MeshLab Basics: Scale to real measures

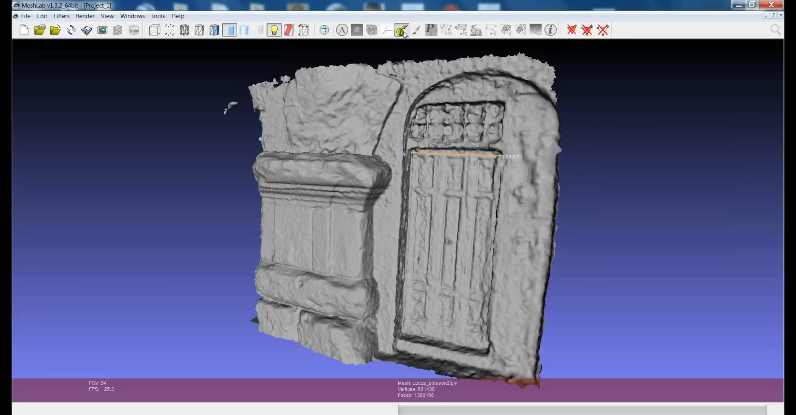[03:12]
So, we have 3008, for example. So, this is our scale factor. The ratio between the real measure and the corresponding measure taken on the model. So, the rest is quite simple, because you just need to call for the filters, which is in filters, normal curvatures and orientations. Transform scale.
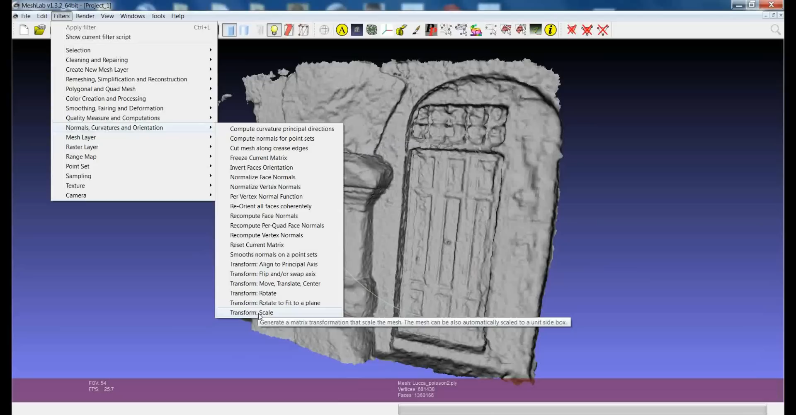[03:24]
Okay? All you need to do is to write the ratio that you found with the calculator in this part of the interface. If you keep the options uniform scaling, you just need to write the number on the first field, and then it will be applied in a uniform way on the whole model. So, you have to try to write 3008, for example. In the current implementation of MeshLab, due to a kind of bug in QT,
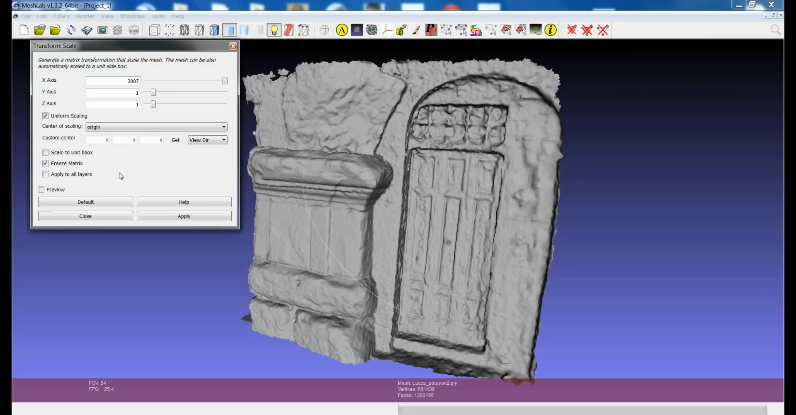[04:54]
So, we decided that this scaling will be permanent. So, when you apply the scaling, usually what happens is that the model just disappears from the screen.
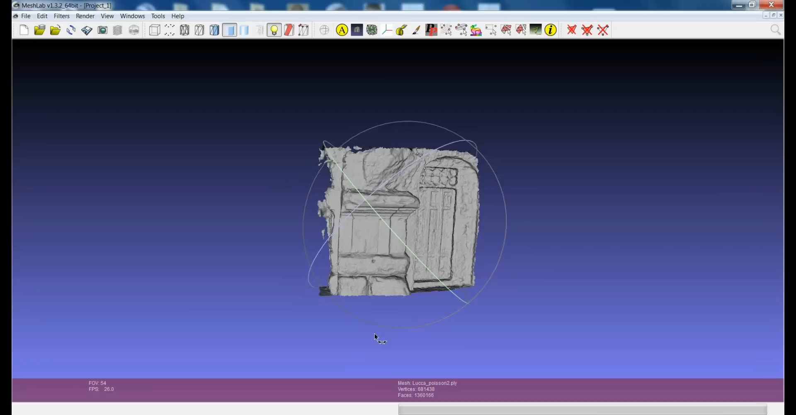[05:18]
Okay. So, in order to check if the scaling is okay, you just need to make again the measurement of the size, of the measurement that you used for the scaling. And you see now that it's very near to the measurement that you took on the real model. So, now your model is in millimeters. Clearly, this time, I both took the measurement on the model in another very accurate way.